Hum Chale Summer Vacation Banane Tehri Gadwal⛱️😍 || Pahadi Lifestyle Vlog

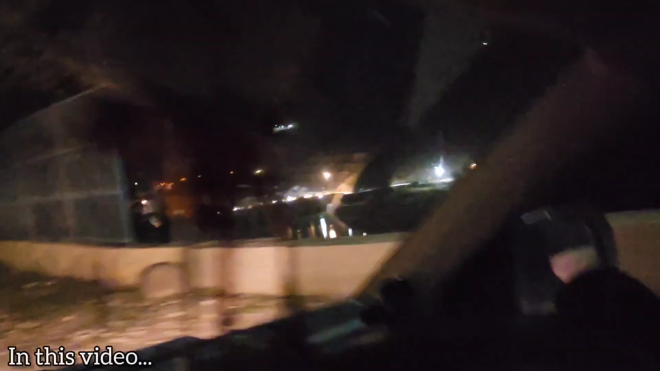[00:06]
तो ये है डैम जो यहाँ दिख रहा है, ये है मम्मी की कॉलोनी, तो ये क्वार्टर है यहाँ पे।
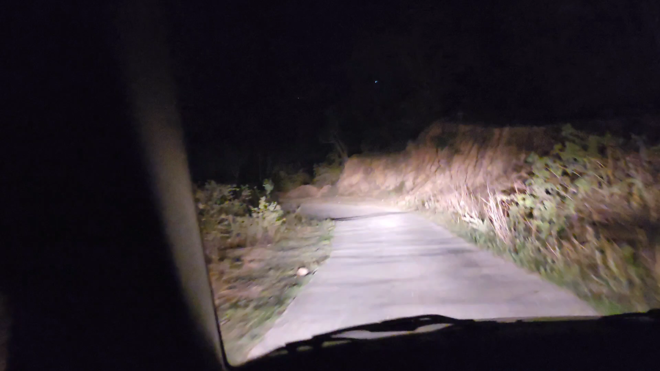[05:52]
तो ये पतली सी रोड थी जो मम्मी के घर के लिए जा रही थी, तो और पास से आप देख सकते हो पूरा डैम है जहाँ जहाँ लाइट चल रही है पूरा।
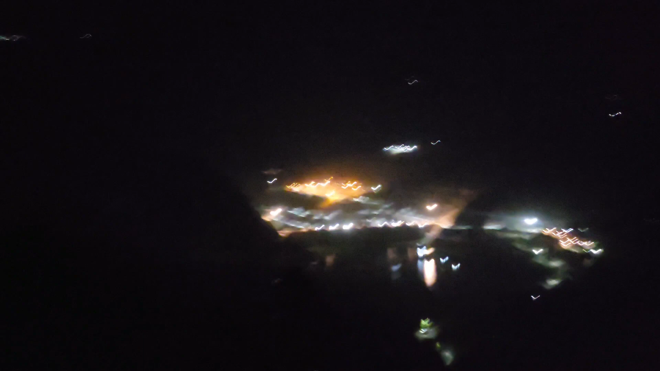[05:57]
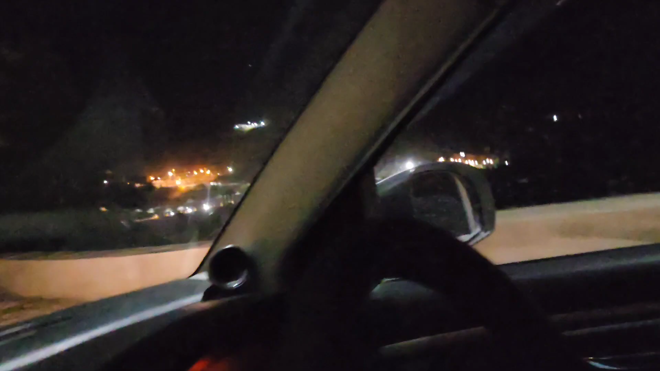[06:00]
तो ये है डैम जो यहाँ दिख रहा है, ये है मम्मी की कॉलोनी।
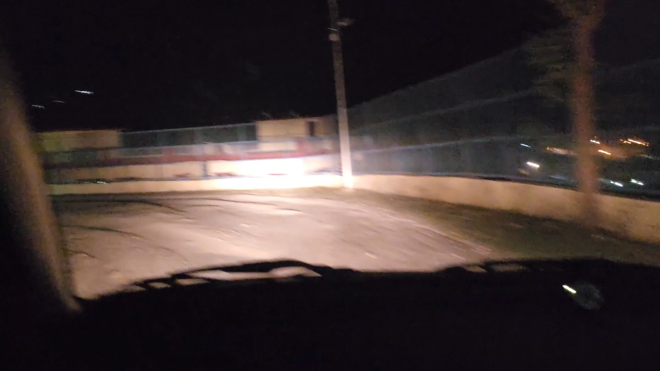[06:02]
तो ये क्वार्टर है यहाँ पे, फर्स्ट वाला थ्री मम्मी का है, यहाँ से आगे जाएंगे।
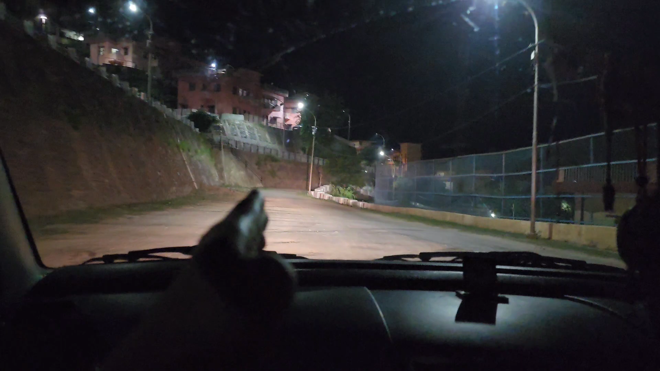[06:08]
आगे यहाँ हम लोग टहलते थे, वैदू मिनट यहाँ टहलते थे, सुनते यहीं पे बच्चों से खेलते थे,
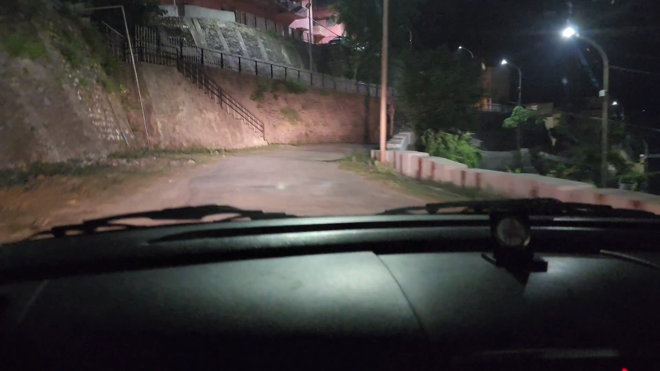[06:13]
और यहाँ सीढ़ियों से ऊपर भी हम लोग जाते थे मिलने लेने के लिए। और नीचे है हॉस्पिटल, सामने ब्लू कलर का है, वो देख सुने थे ब्लू वाला, हाँ ब्लू है हॉस्पिटल है, यहाँ से हम अंदर चलाएंगे घर के लिए।